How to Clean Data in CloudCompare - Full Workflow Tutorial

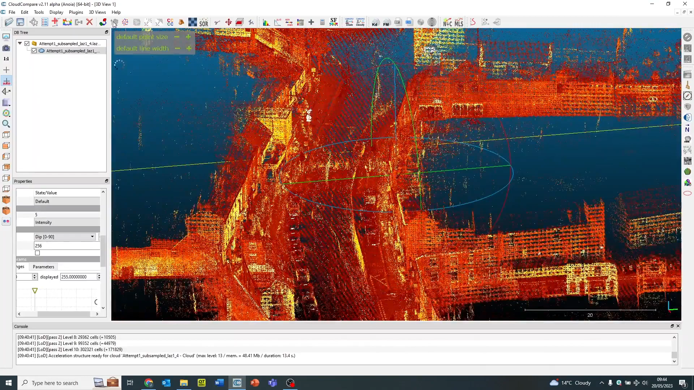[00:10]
Hi, this is James from Copters and I'll be going through here how to clean a point cloud in CloudCompare. CloudCompare is a really great software which is available to download free of charge from their website. So this is a laser scan data set which we've imported into CloudCompare just by dropping the data in.
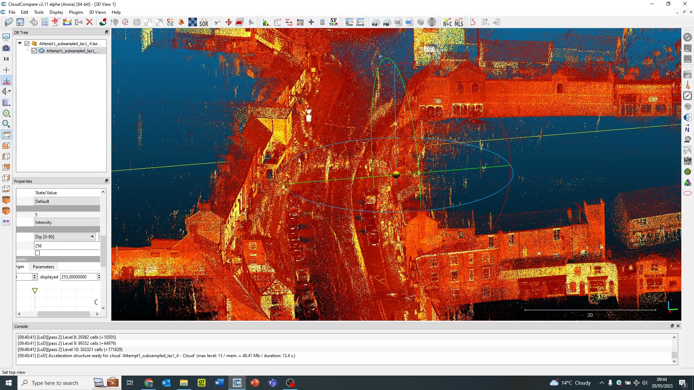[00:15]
And first of all what I'm going to do is use the cropping tool to work on a small section of scan data. Now the cropping tool is really good as well that you can actually clean and trim your large data sets and get rid of any excess data you don't require.
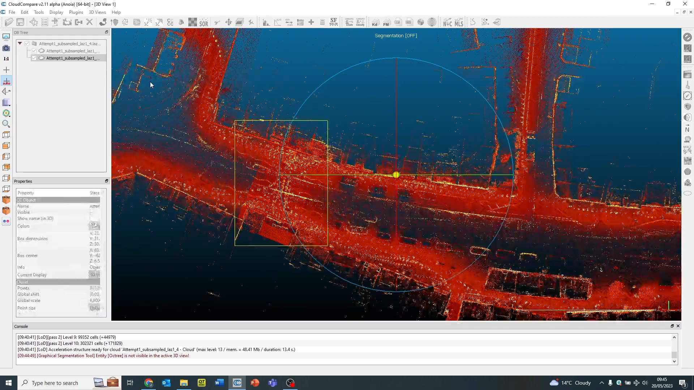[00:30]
So I've just shortened down this data set into a small manageable area and you can see it's very noisy in terms of people walking around. So the first thing I'm going to do is use the CSF filter and this will basically run
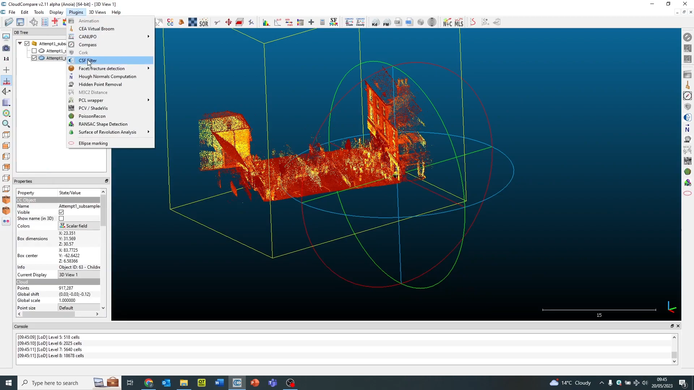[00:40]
an algorithm on it to remove people on the top of the surface and create them into a separate layer called off ground points and on ground points.
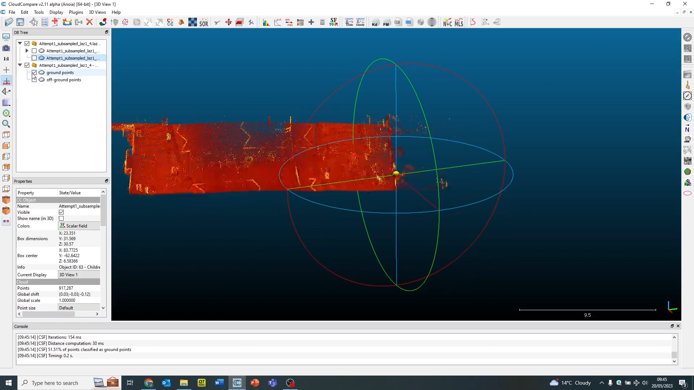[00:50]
So you can see if I toggle between the two data sets that's divided them up into two different separate data sets.
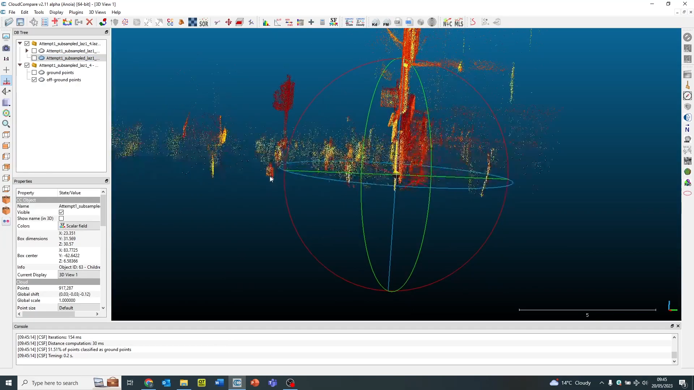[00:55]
Now what I can do from here is I'll be using that same cropping tool I used at the start to remove any large areas of noise and in this case this is people and then I can click the tick and remove them people and then on the left hand side delete that section of the data to remove it fully from the software. And I'm going to do it on this other sample here. This is really good for just removing large parts of noise in the data.
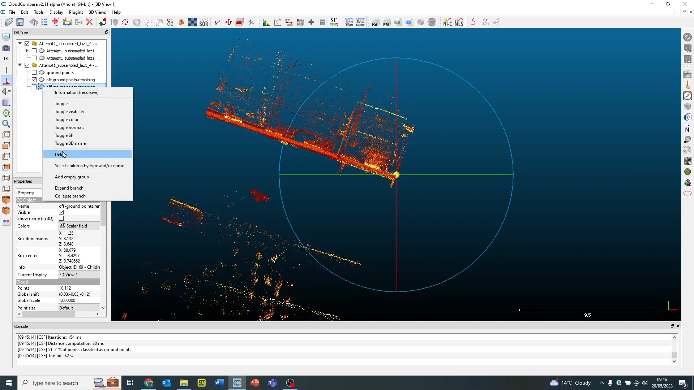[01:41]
And that's it. So now I'm just going through and deleting that again and moving it and then delete. So what I'm left now with is a data set which basically has an on and off where people have been removed and left with a ground layer.
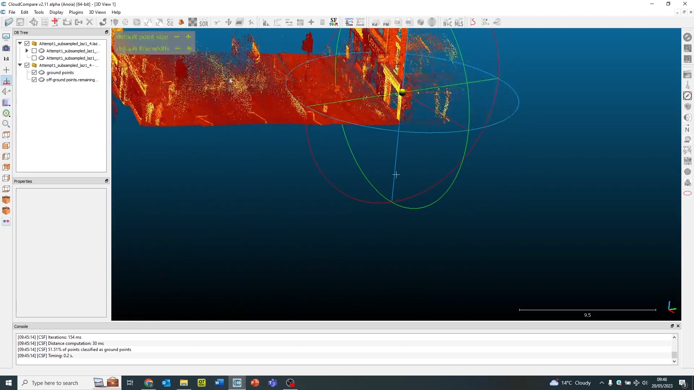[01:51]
So you can see from this data set that there are still some inherent noise which you're going to get.
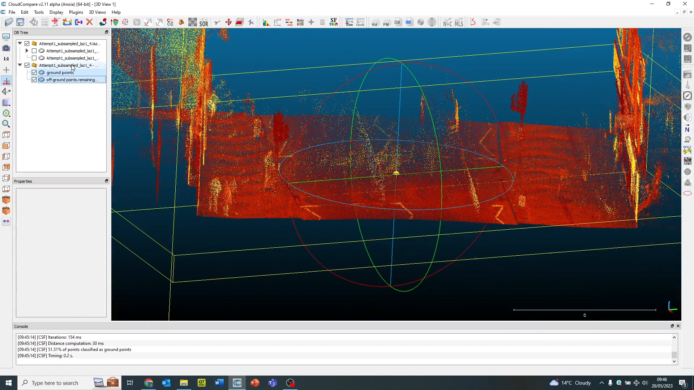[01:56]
So I'm going to highlight them two, merge them together, back into the one data set and just work on the one scan data.
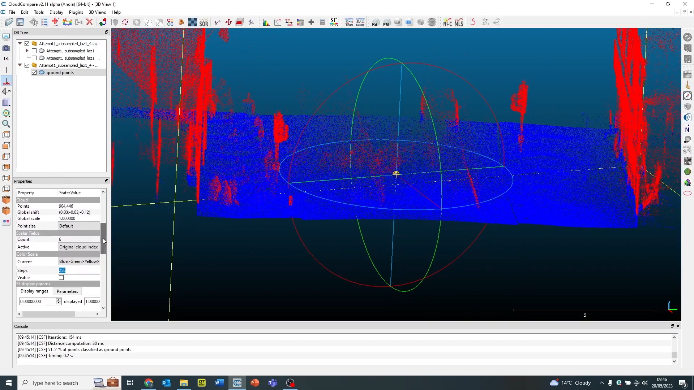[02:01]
Then I'm going to go to the virtual broom which I'm going to use just to take this last bit of noise out. So I click on the virtual pool tool. I reposition two points on the data set. This creates our virtual broom area. I can toggle this, I can make it bigger, I can make it larger. And I'm just going to click on the broom now and slowly move it along that data set. Now you can see the parts in red. This is the area which is going to be deleted and removed from the point cloud.
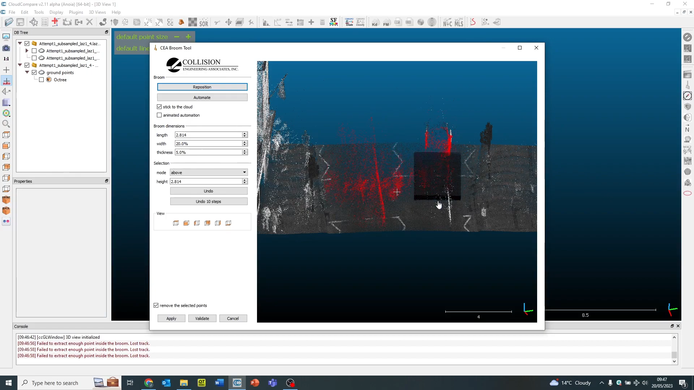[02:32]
So I can keep doing this through the whole data set. Once I'm happy I can apply that. You can see it's removed them people from the data set.
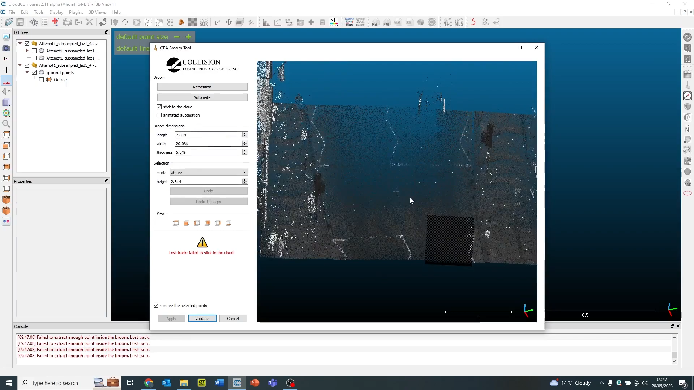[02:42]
And I can keep doing this on numerous times, repositioning that broom as and when required.
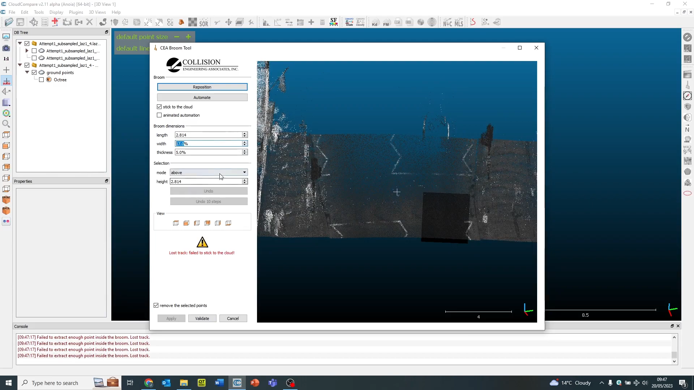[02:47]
Once I'm happy with that, I can then click on the validation tool. There we go, final bit. So you can imagine you can do very long, linear strips of this, removing people very easily, very quick, very efficiently.
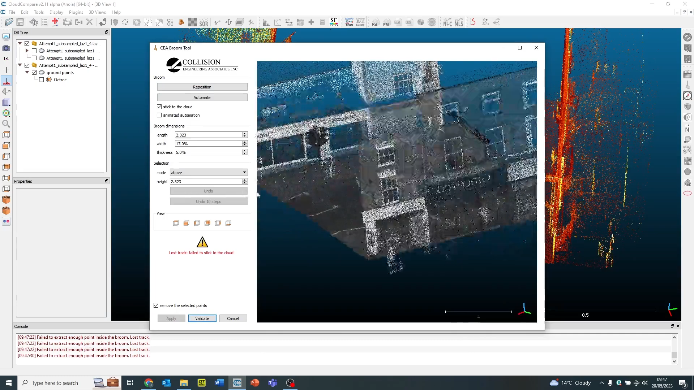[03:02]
And then when I've done all that, I can click the validation tool and that will then take it from the main data set.
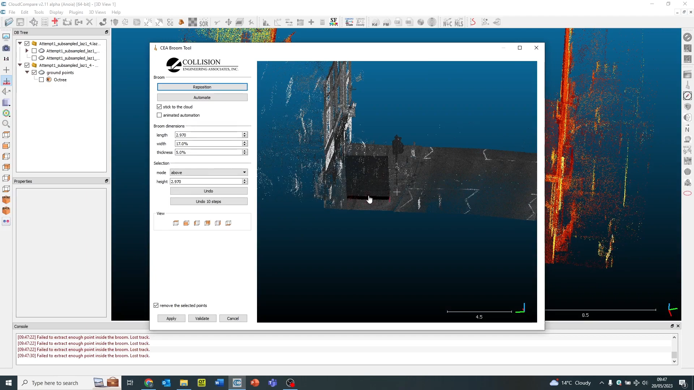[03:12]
You can undo it a few times and go back a few steps if you've made a mistake by clicking undo or the last 10 steps. Apply.
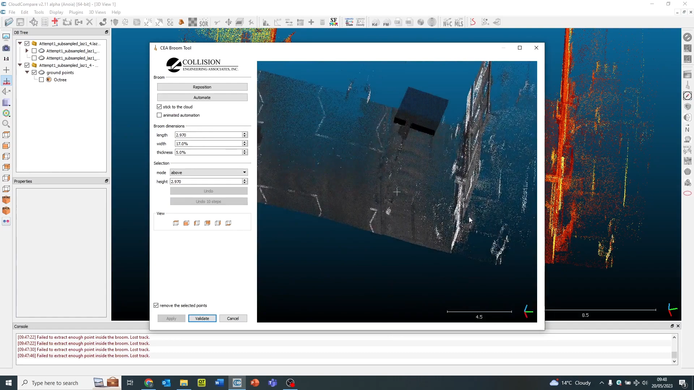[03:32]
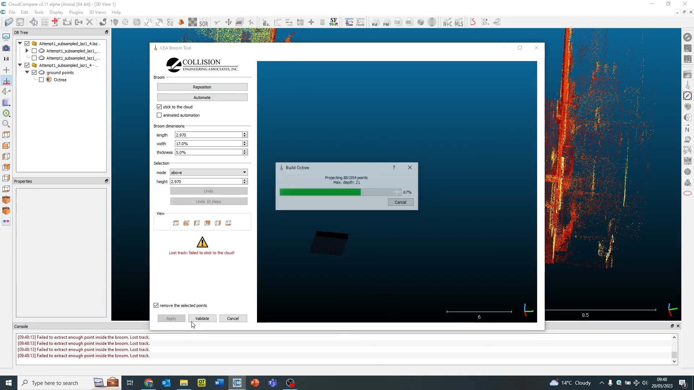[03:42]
That's it, so we now have a reasonably clean data set which we can now validate. And hey presto, nice clean data set of a street scene. So as you can see here, we're going to export this as an E57 format.
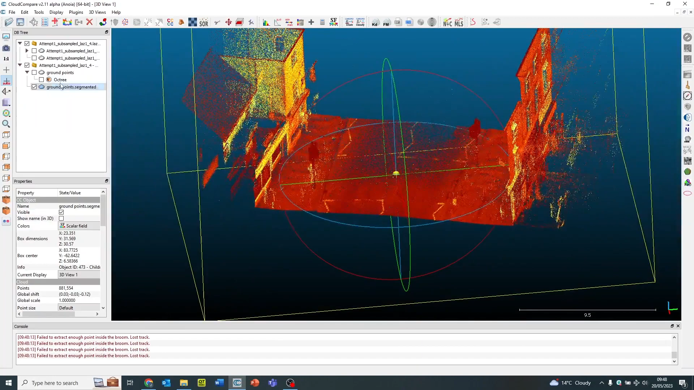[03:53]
From the list below,
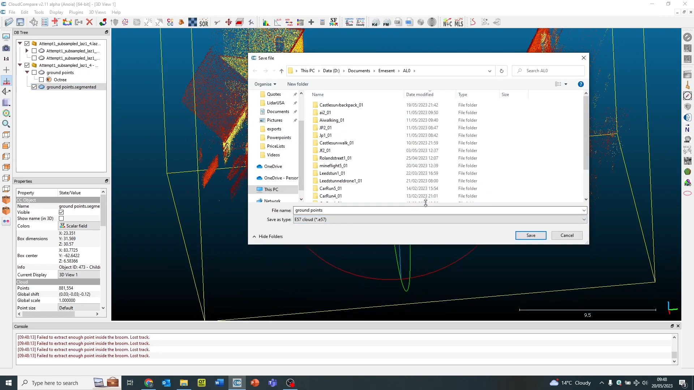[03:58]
you can see that there's a whole host of universal point cloud formats which you can export directly from Cloud Compare, including LAS and LAS format.
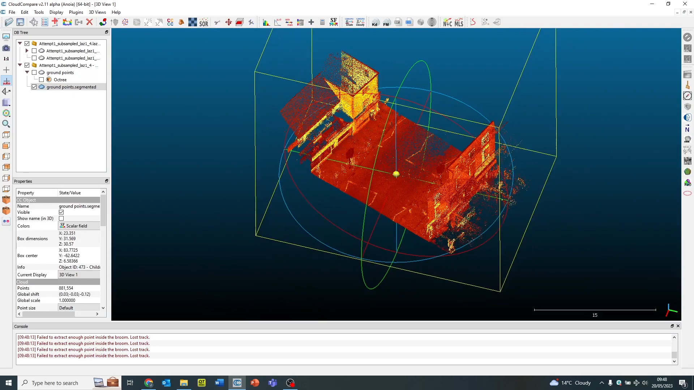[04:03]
Once exported, you're free to import that data set into any third party software. Thanks for watching this video. If you have any further questions, then please don't hesitate in contacting myself. So let's see. Let's see. Let's see.